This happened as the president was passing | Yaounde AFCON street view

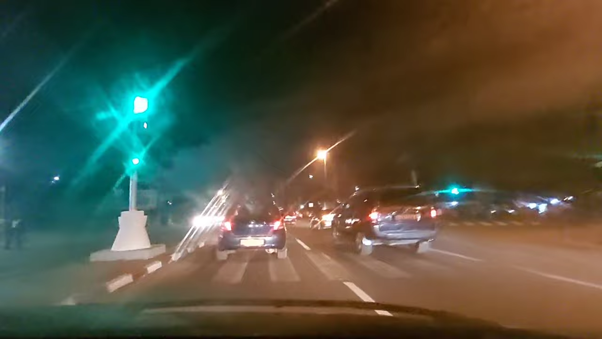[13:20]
Yaounde by night, going back home. Match is finished. The match is over.